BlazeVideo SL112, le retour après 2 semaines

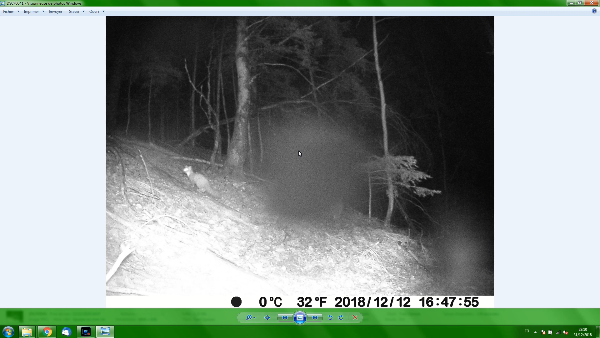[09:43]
avoir de la chance et non ça et moi il n'en a jamais c'est comme ça donc ouais j'avais chopé une fouine donc elle m'avait chopé tous les morceaux de pommes et du coup j'ai bien fait de faire un check up parce que en fait elle m'avait vraiment gaulé tous les morceaux de pommes elle les a ramenés dans son terrier tranquillou donc j'ai eu quelques photos comme ça après vous voyez c'est vraiment une caméra nocturne donc la qualité même sur les hautes gammes on verra quand même je vais essayer d'avoir la
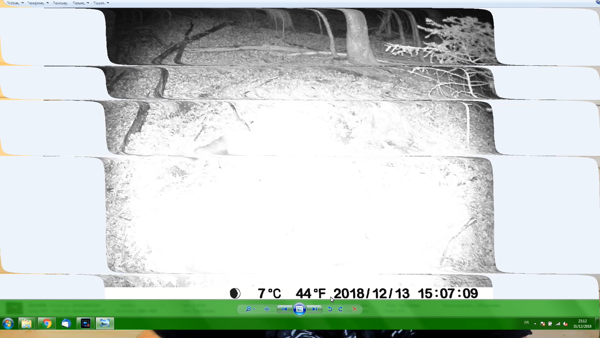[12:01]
il faut mettre un filtre absolument ou viser un peu de loin ouais vous voyez comme les arbres font sur allez c'était quoi une distance de 10 mètres une
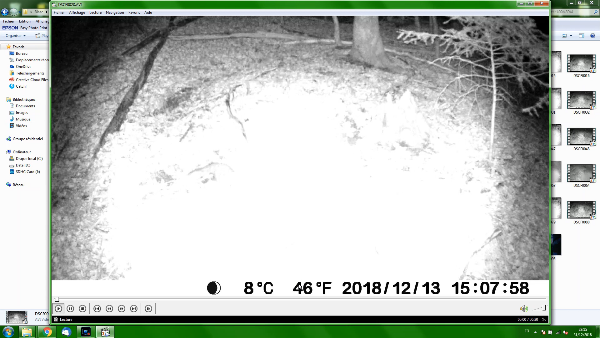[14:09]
chaîne nature on verra vraiment ce que ça donne la température est bonne il faisait pas si froid que ça c'est assez étonnant d'ailleurs les mecs sur les pistes ils se plaignent un peu parce qu'il n'y a pas de neige je sais donc 8 degrés ouais la température est bonne ça c'est vrai bon l'heure non pas du tout c'est quand même je vais vous expliquer donc ça pour ça c'est pas le contraste c'est la lune ouais alors c'est la lune mais je pense ça doit être en fonction de la date je ne sais pas du tout comment ça fonctionne mais c'est la lune apparente tu vois je sais pas du tout comment ça marche je n'ai pas regardé